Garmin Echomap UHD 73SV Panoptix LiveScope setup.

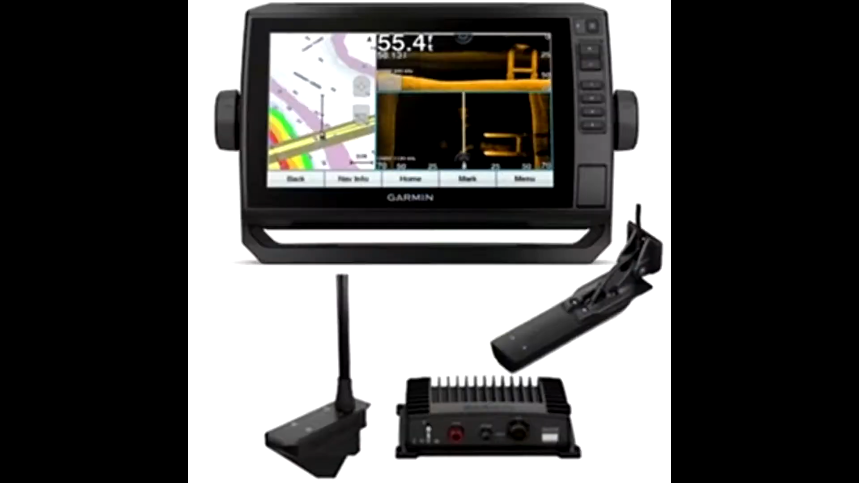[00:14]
Greetings everyone, this is Steve your everyday guy here. I've been trying a few different configurations for my boat and fish finder setup. In today's video I'm going to show you my latest configuration for my Garmin Ecomap UHD 73SV and my Garmin Panoptix Live scope.
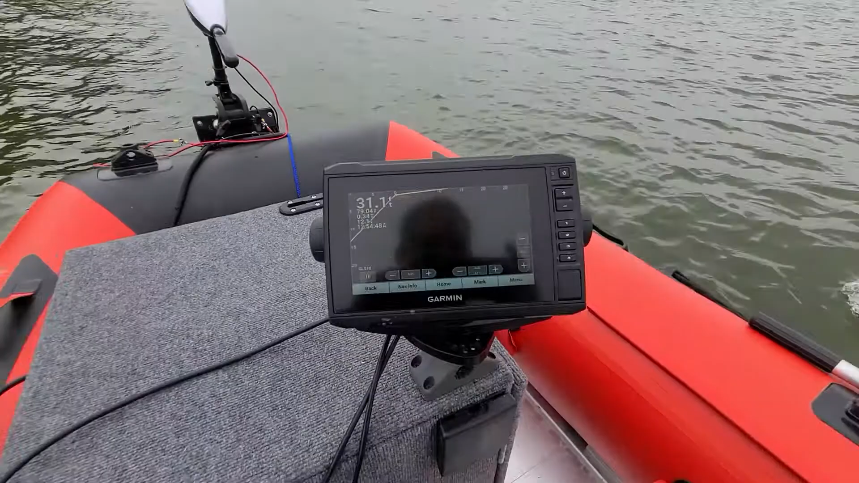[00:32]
So here I am out on the boat I'm trying out a new setup.
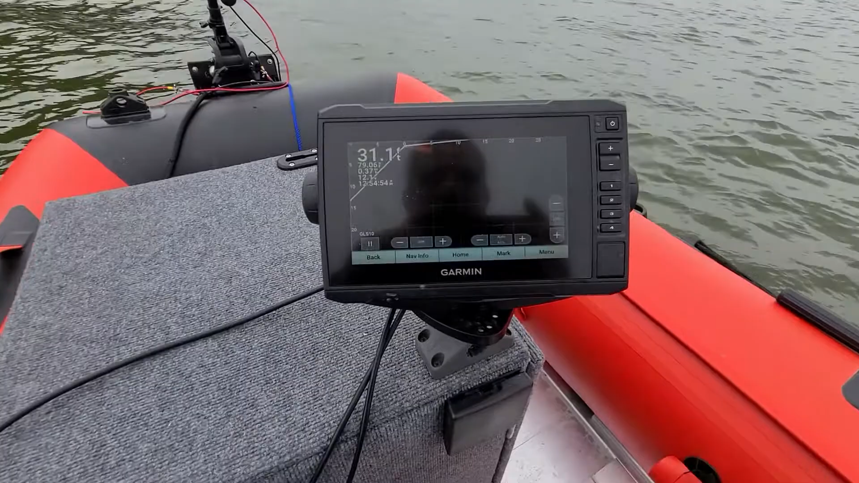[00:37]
There's my Garmin 73 clear view and I've got that mounted on the new console I made and then if you look here